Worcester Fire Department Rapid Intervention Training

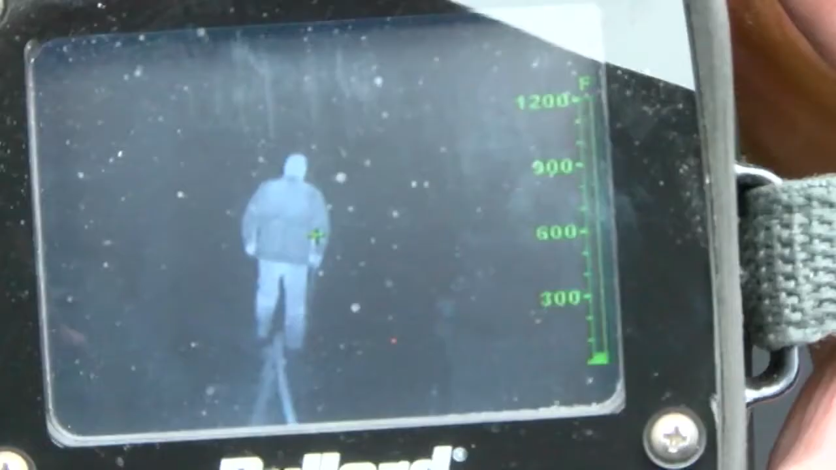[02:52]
Obviously you scan the room either a thermal imaging camera and you can eliminate certain portions of the room which allows us to be faster in what we're doing.